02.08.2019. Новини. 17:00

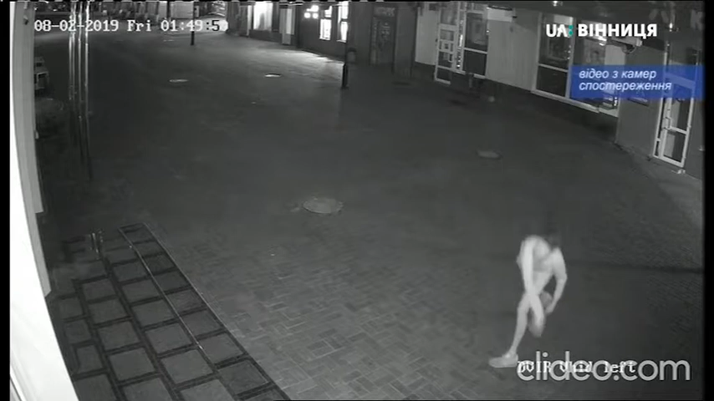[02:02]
Чоловіка зафіксували камери спостереження, про це Суспільному в Вінниці розповіла речниця суду Олеся Борейко.